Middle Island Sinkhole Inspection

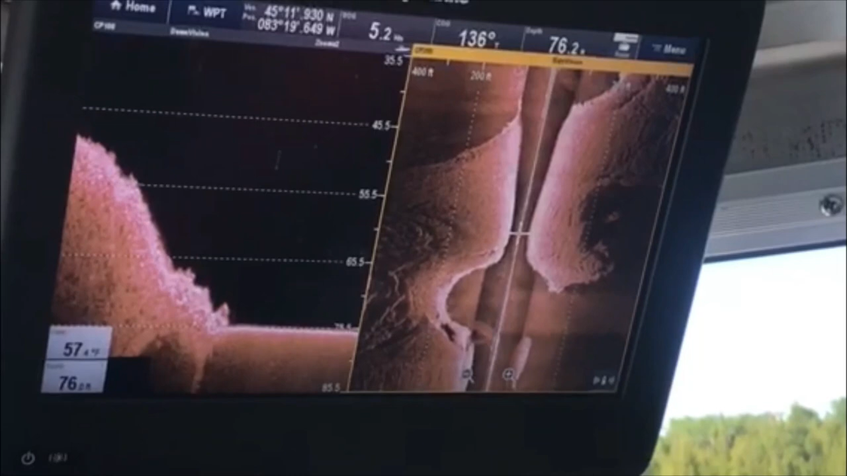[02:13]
Probably all the bacteria mats down there. It's the algae mat you're eating.
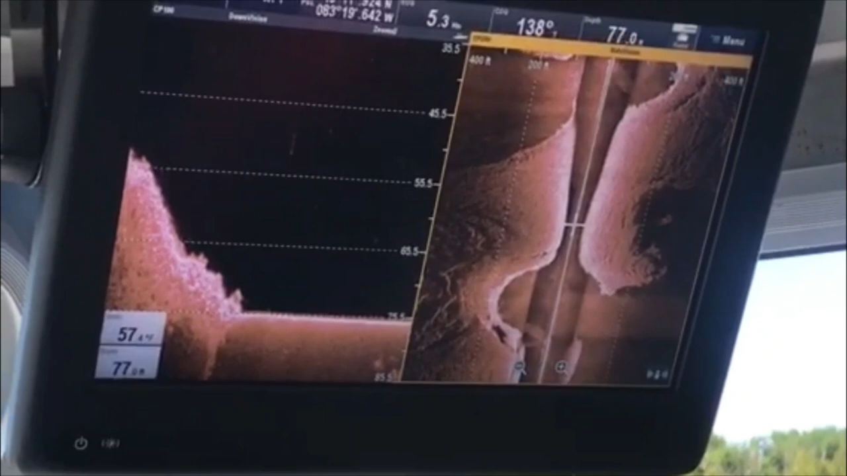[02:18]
Actually, I suspect, in fact, that is.
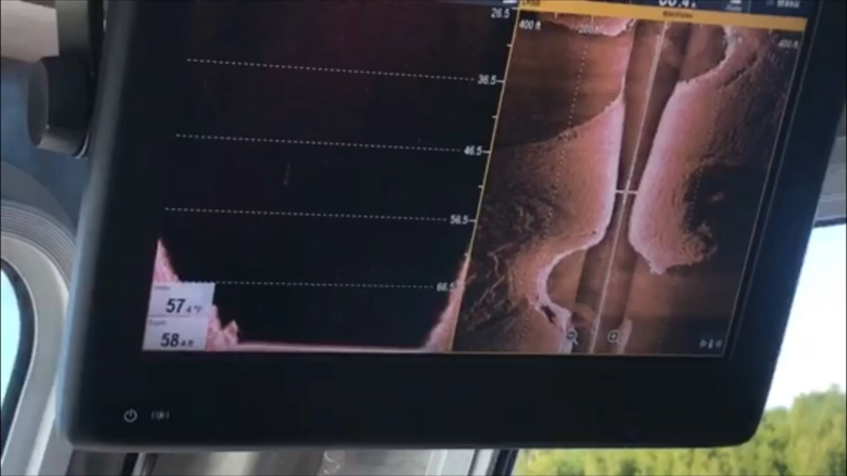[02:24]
Look how steep that is. That's a pretty tough thing. I can see it right here. That's wow.
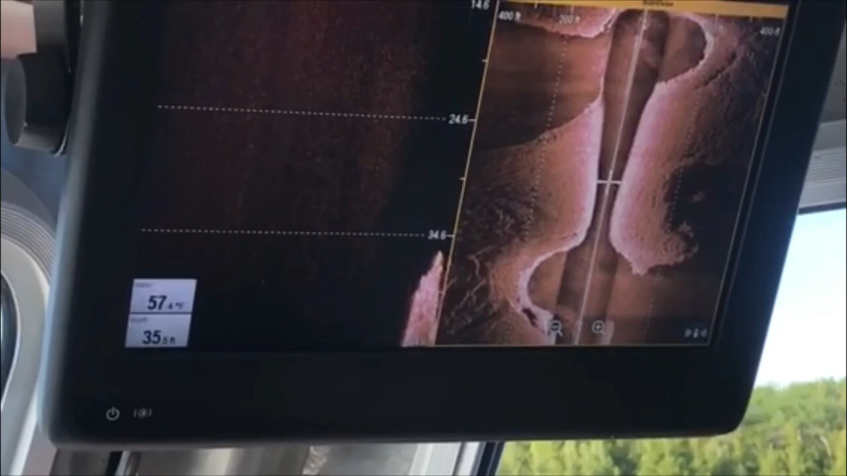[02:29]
You shallow now. How new is this thing?
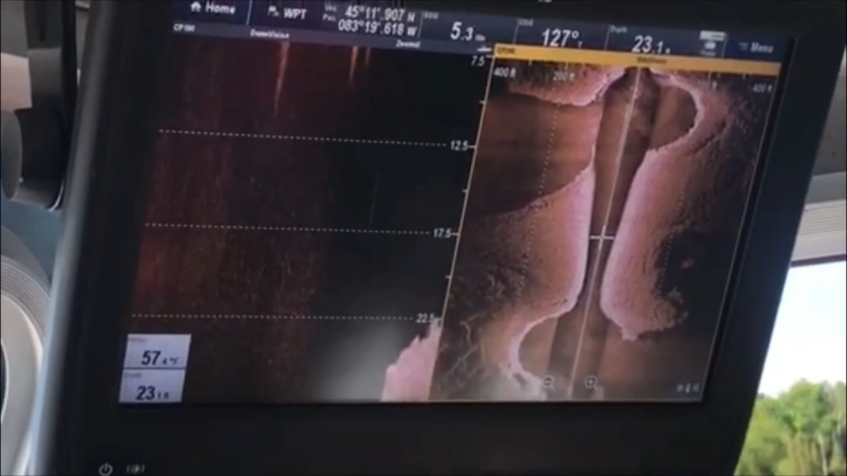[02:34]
Like, how recently? Man, there's some boulders.